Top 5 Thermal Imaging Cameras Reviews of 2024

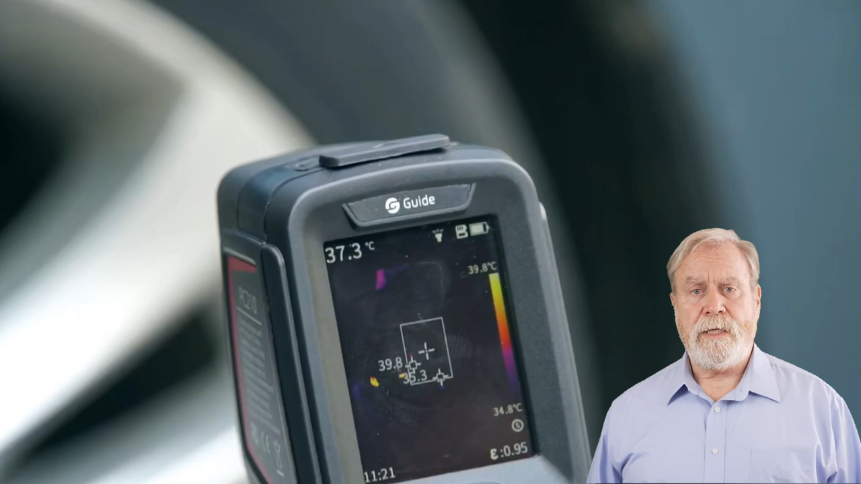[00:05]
On screen: spot 37.3°C, scale top 39.8°C, scale bottom 34.8°C
Today, we're spotlighting the top 5 thermal imaging cameras of 2024.
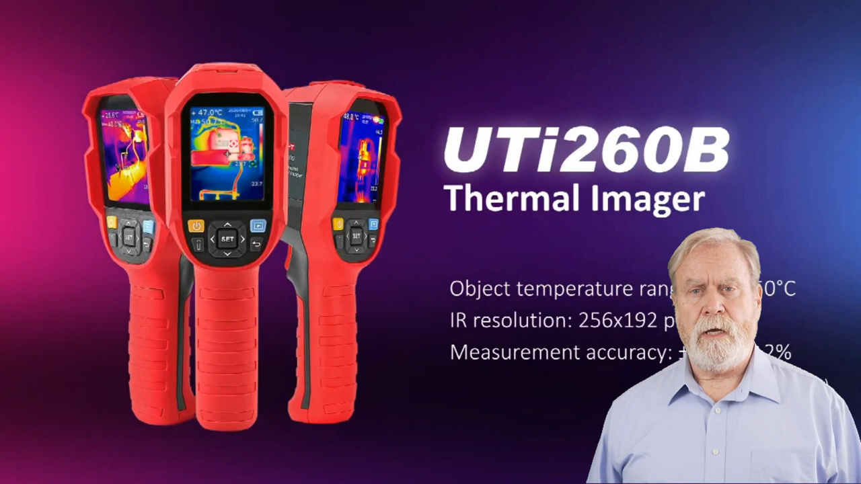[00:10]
These cutting-edge devices offer more than just visuals.
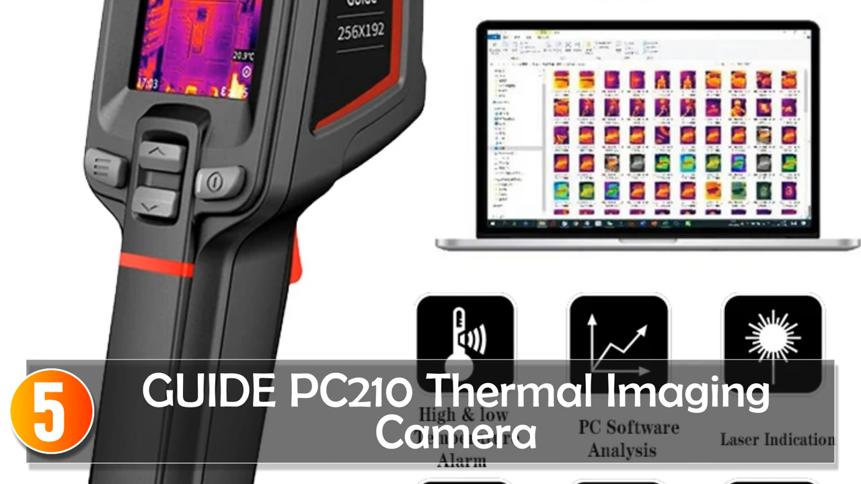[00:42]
The GuidePC 210 Thermal Imaging Camera presents a fusion of cutting-edge technology and robust design, making it a standout device in the realm of thermal imaging.
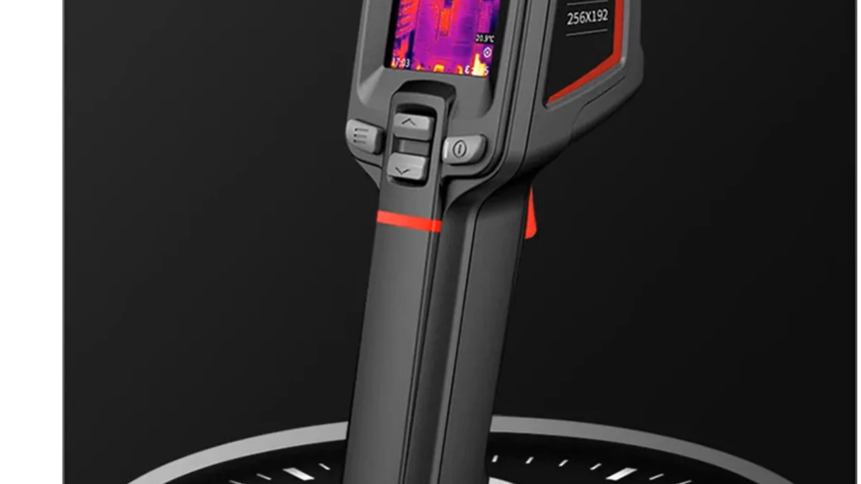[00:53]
Utilizing the advanced Sharp ER composite image enhancement technology, this camera optimizes low-resolution images through processes like defogging, sharpening, and contrast enhancement.
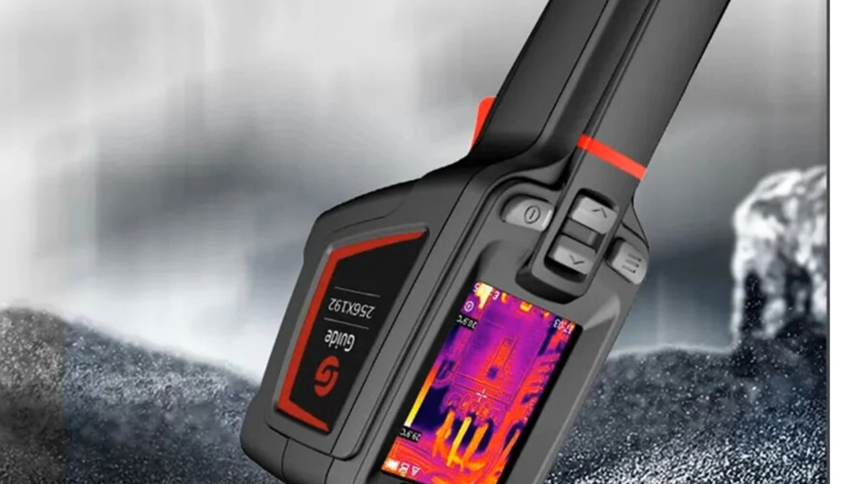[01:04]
This enhancement results in improved clarity and detail in the captured infrared images, ensuring precise analysis. What sets the PC 210 apart is its capability to display temperature data across all palettes,
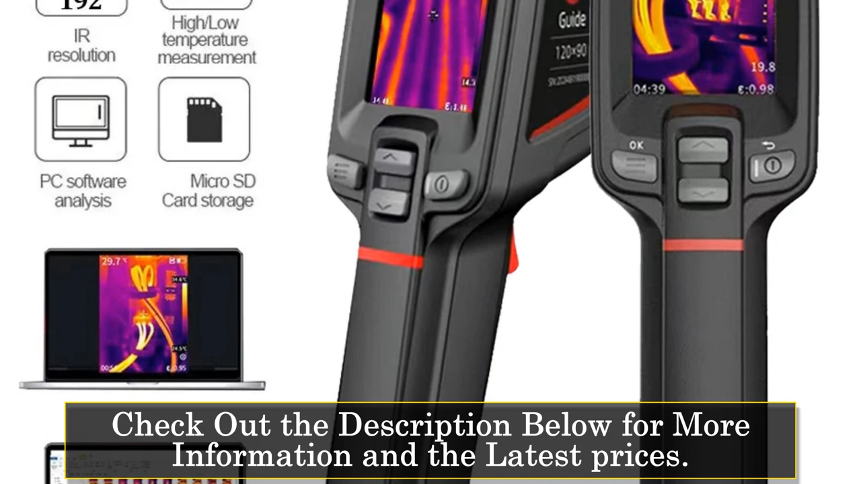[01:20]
providing a comprehensive view of the target temperature. Its versatility extends to the four image modes, infrared, visible light, MAF, and PIP, allowing users to intuitively observe and analyze temperature-related information. The camera's temperature measurement range from minus 20 degrees Celsius to 550 degrees Celsius, minus 4 degrees Fahrenheit to 1,022 degrees Fahrenheit, ensures adaptability to various scenarios and environmental conditions.
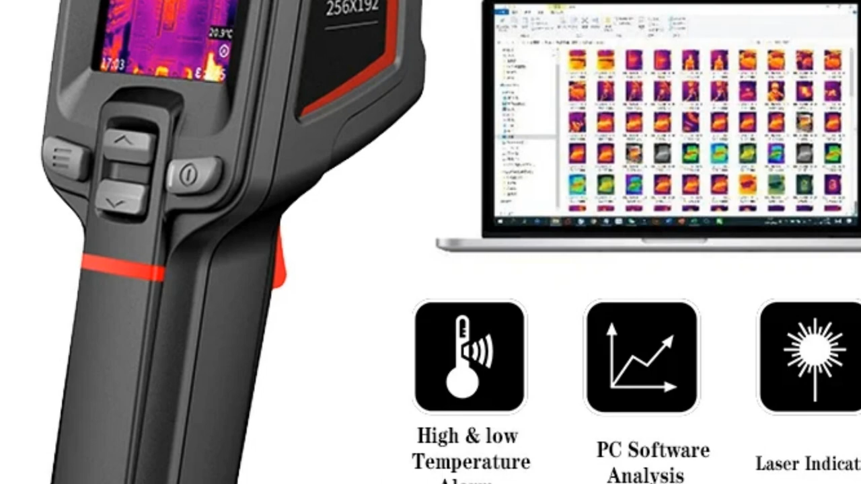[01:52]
Its quick startup and full-frame temperature measurement enable swift operations, ideal for time-sensitive tasks. Durability is a cornerstone of the PC 210's design, evident in its resistance to drops up to 2 meters and an IP54 protection rating, making it suitable for rugged environments and fieldwork. Moreover, its capacity for 16 hours of continuous operation
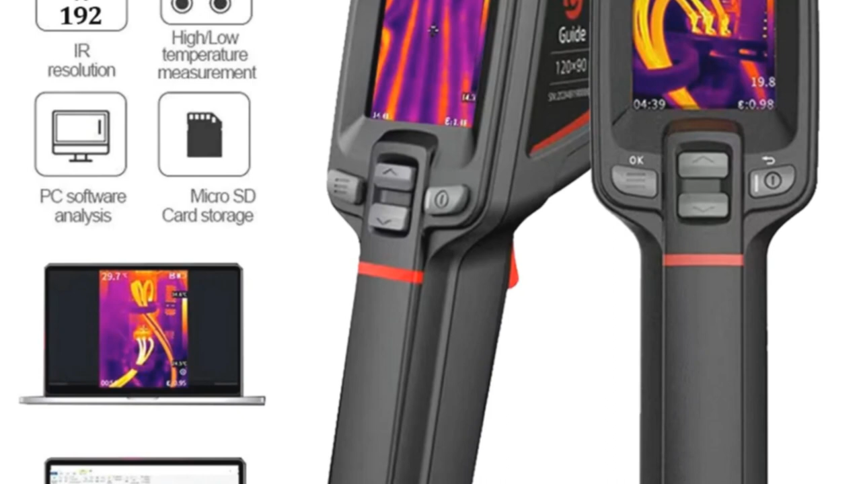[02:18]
and a rapid 2.5-hour charging period guarantee extended use without prolonged downtime, enhancing productivity.
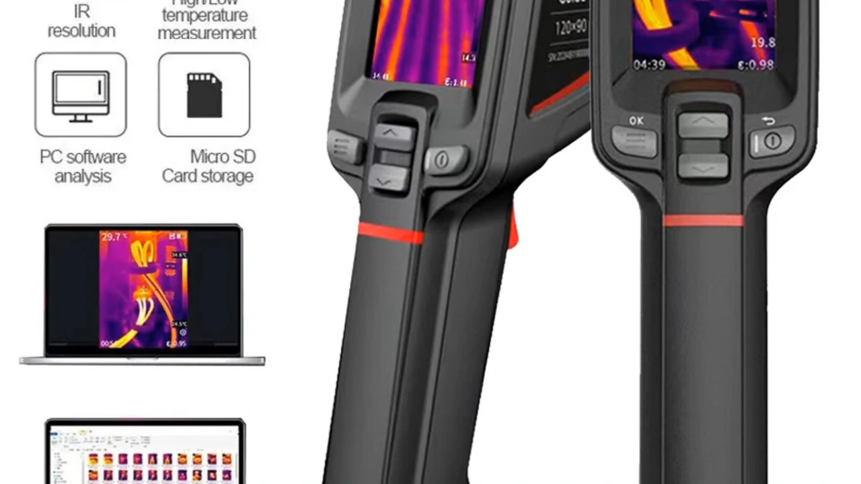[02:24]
The PC 210 is equipped with a Type-C interface for seamless data transfer,
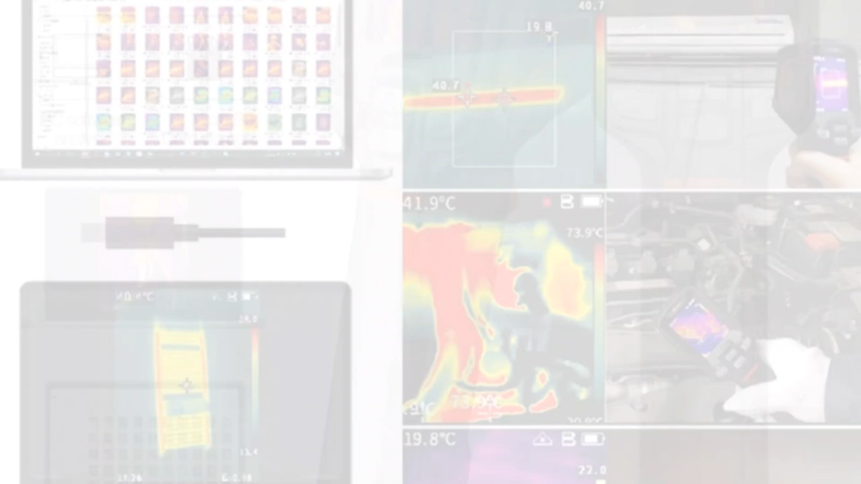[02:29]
and its compatibility with PC screen projection
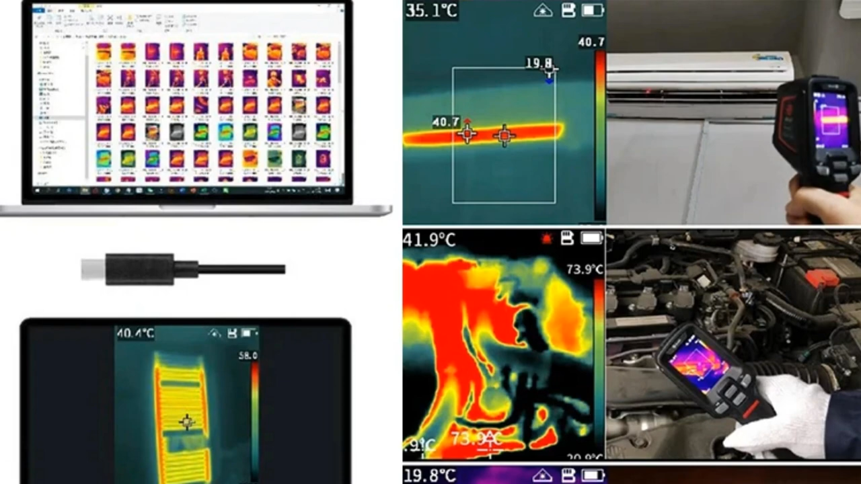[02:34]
simplifies data sharing and detailed analysis.
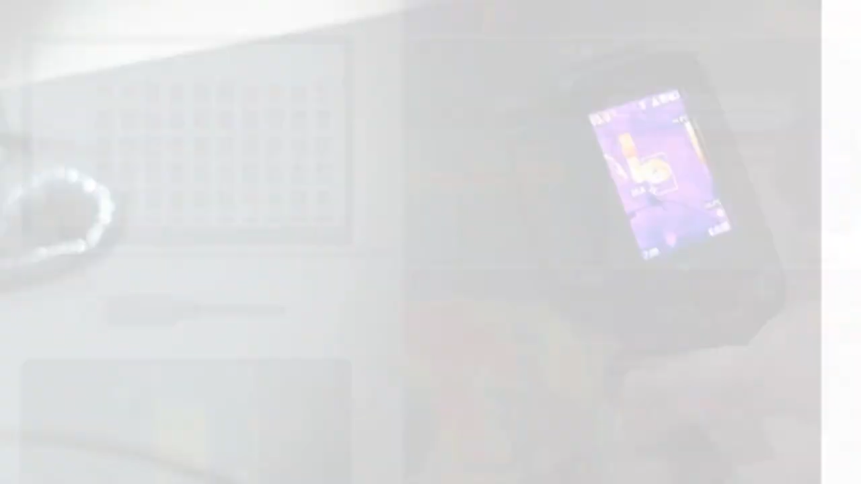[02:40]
Designed to meet stringent testing and environmental standards, the PC 210 stands as an advanced, versatile, and durable thermal imaging solution suitable for professionals across various industries.
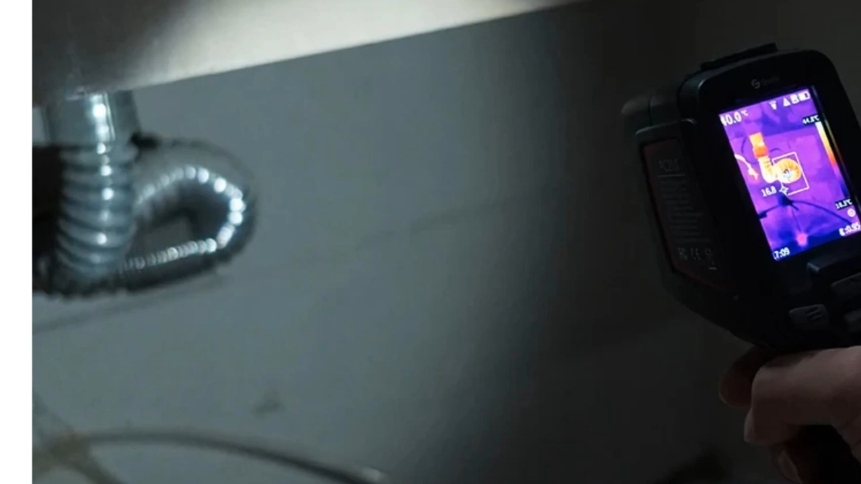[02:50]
At number 4, MILIS-ETR-200 and 56B Thermal Imager.
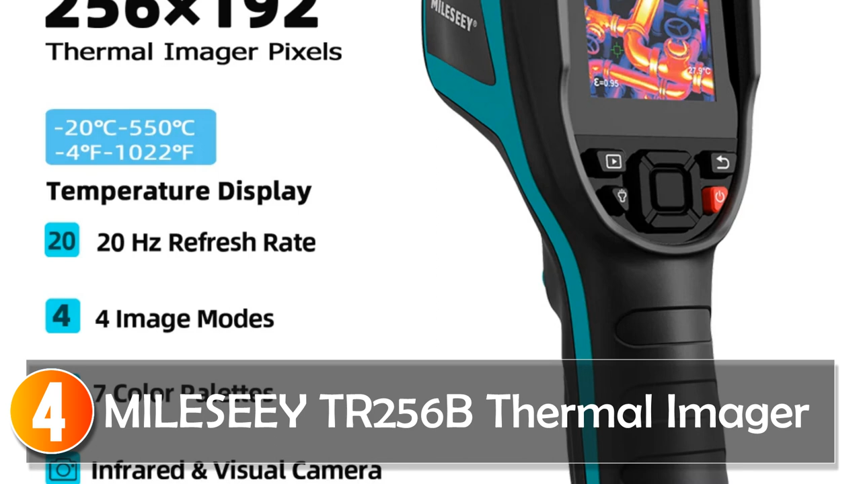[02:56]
This thermal imaging camera stands out in the realm of infrared technology,
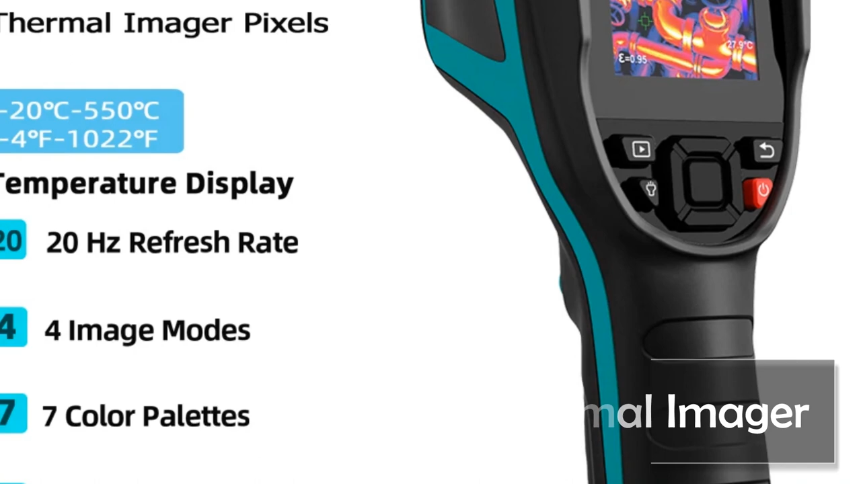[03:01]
designed to provide exceptional accuracy and usability across various applications, boasting an impressive resolution of 256 x 192. It delivers high-quality infrared images, complemented by a visible light camera that adds an extra dimension to the inspections. One of its remarkable features is the Auto Hot Slash Cold Spot Tracker, allowing for quick scans and immediate identification of temperature anomalies. This feature simplifies inspections and ensures precision in identifying critical temperature fluctuations.
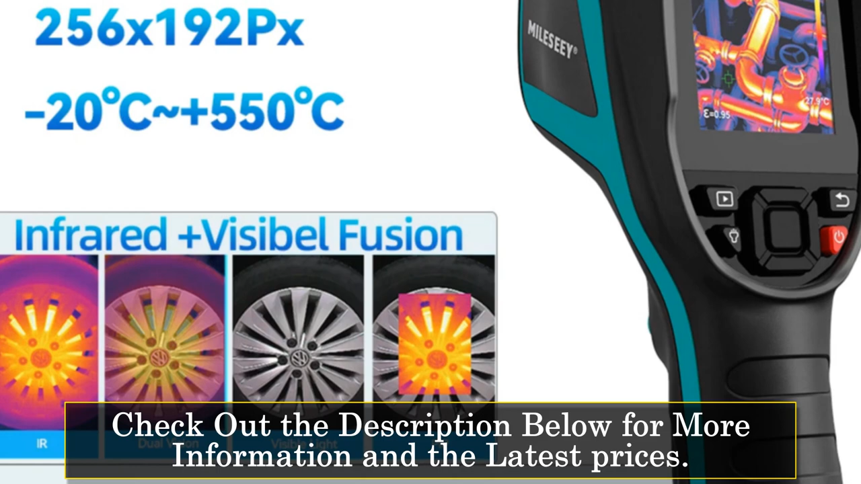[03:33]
With a wide temperature measurement range from minus 20 to 550, minus 4 to 1022, the TR-256B excels in capturing temperature variations in diverse environments.